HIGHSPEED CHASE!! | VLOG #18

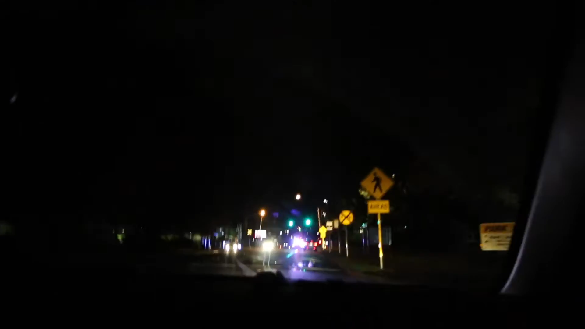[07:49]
they're trying to surround someone because two cops went to the left back there in the at the light and then these two these two niggas went straight so they're probably gonna try to surround some dude whoa what the easy they're in stealth mode they're in stealth mode though they're not trying to catch attention watch this is interesting you guys heard it here first jvlogs jvlogs jvlogs news